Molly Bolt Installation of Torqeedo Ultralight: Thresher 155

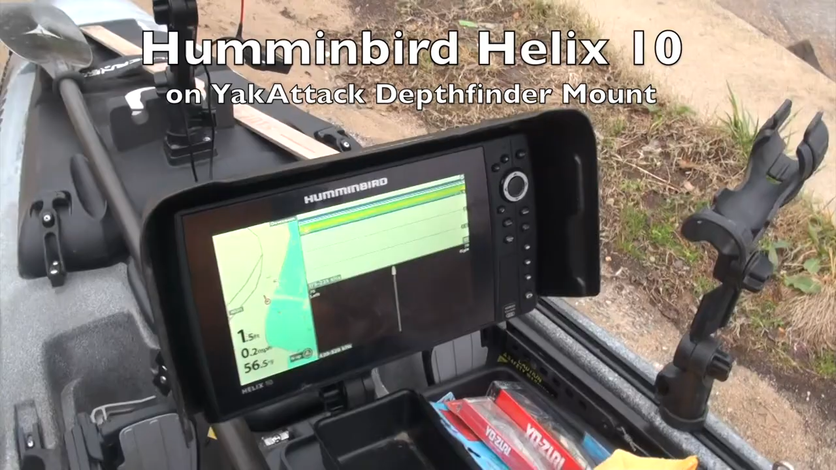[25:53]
I do have the Hummingbird Helix 10 on there. I got some Yak Attack accessories for trolling.
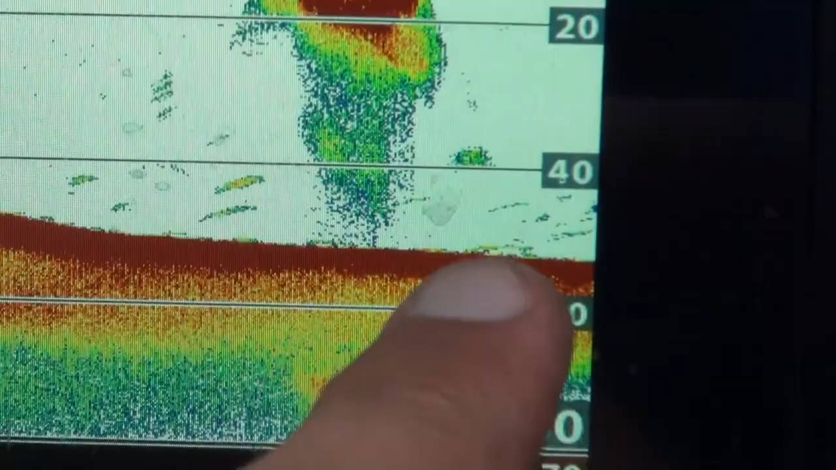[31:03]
I'm looking underneath here for some darker marks. Just because I don't see them. There they are. There they are.
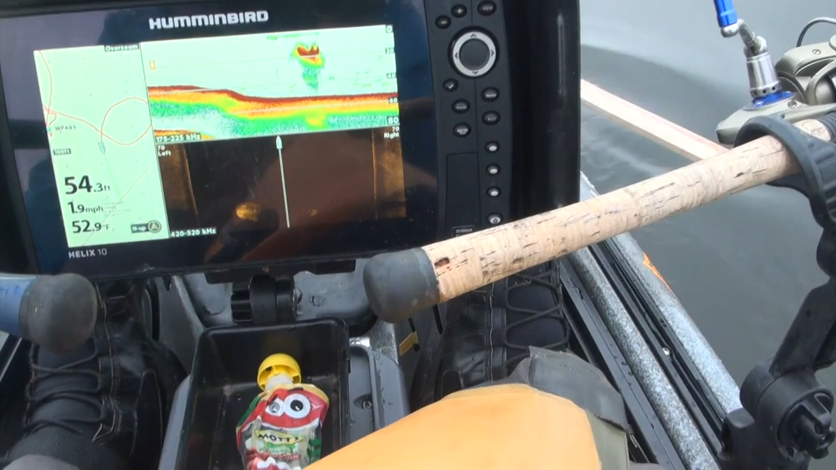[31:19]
On screen: depth 54.3 ft, water 52.9°F, speed 1.9 mph
And I'm going to put the camera down. And
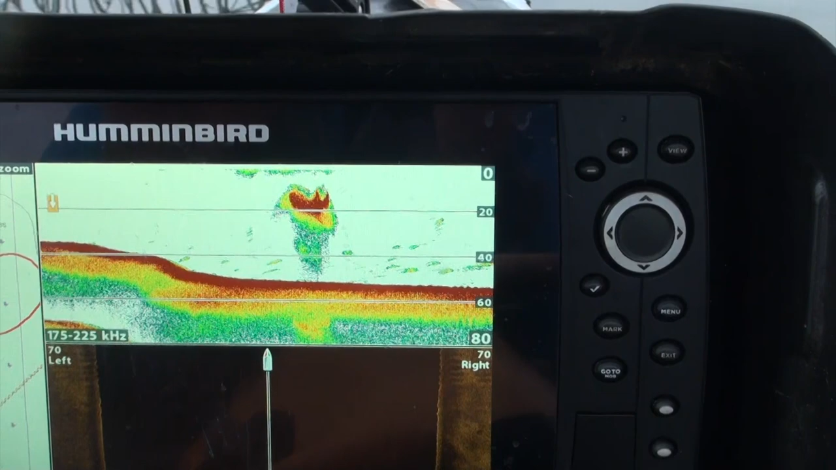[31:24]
see if I get some of those fish that are underneath it, usually off to the side a little bit.
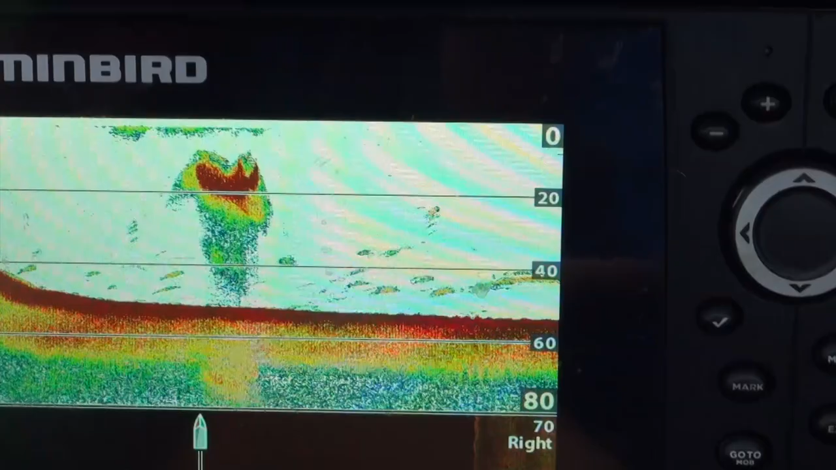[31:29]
They're in the area. And sometimes they're plastered right on bottom.